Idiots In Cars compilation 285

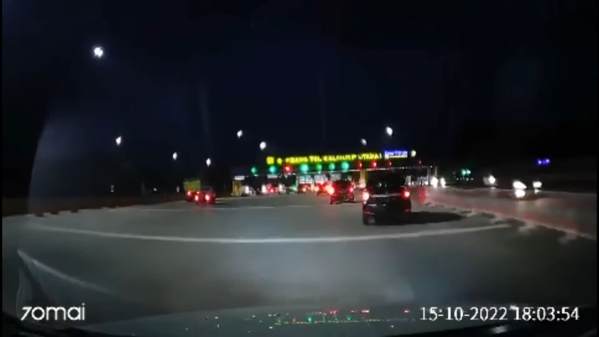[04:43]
Jadi maksudnya kayak dia langsung gini, udah berhenti langsung keluar. Itu ngapain itu truk?
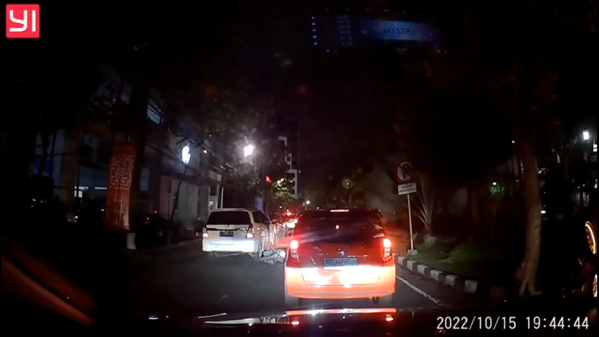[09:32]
ada. Ya ada juga yang sampai meninjau atau masih mengawal proses pengobatan ini. Tidak. Oh, yang mobil sebelah kanan juga kena ya? Sekalipun hanya sekedar melihat begitu, tidak juga. Dia ngebut ya kayaknya.